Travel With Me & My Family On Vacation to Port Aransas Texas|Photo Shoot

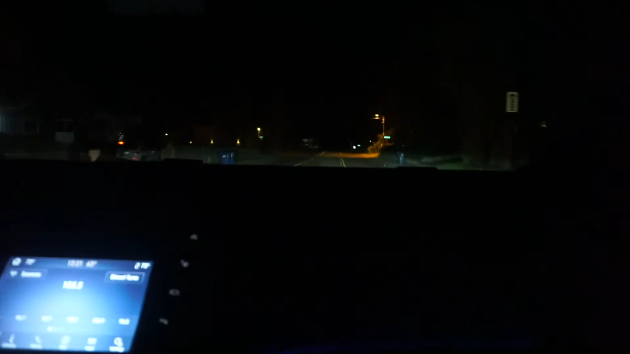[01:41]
This one has a driveway so that he can park the Mercedes in the driveway. I remember on some birthday, me and he was in the car,
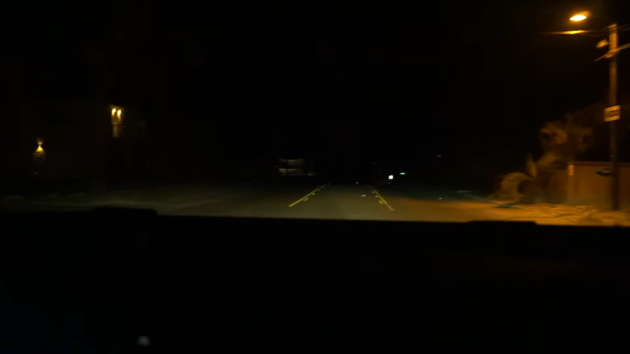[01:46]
and the group, it said LaQuinta, and then me and you drove, is not there. Mm-hmm. On the left. Turn left on Summer Place. Mm-hmm. That light's bright.
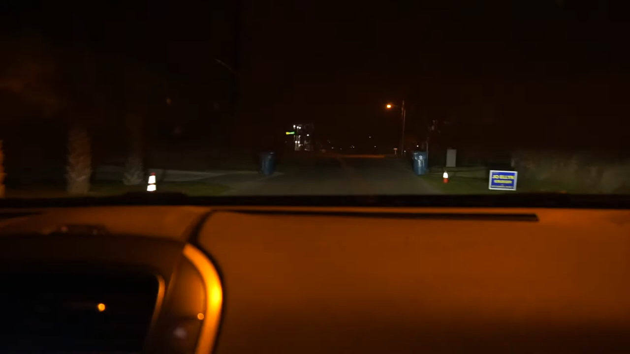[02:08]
Right here. Turn left on Summer Place. What is automatically doing? This looks kind of spooky. Look, there it is, right there on the hill, yo. Whoa! That's our house.
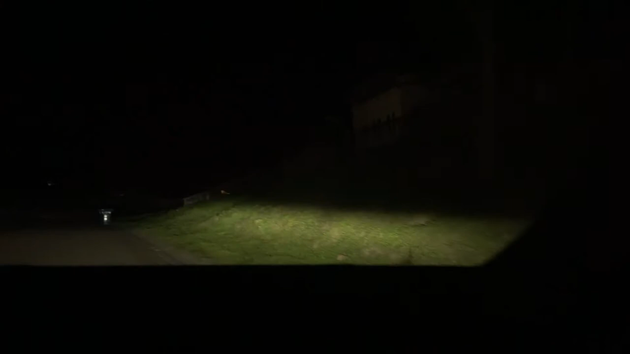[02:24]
Why are you going there? This is in. Wow. Where the driveway? I know you're not wanting us to walk up.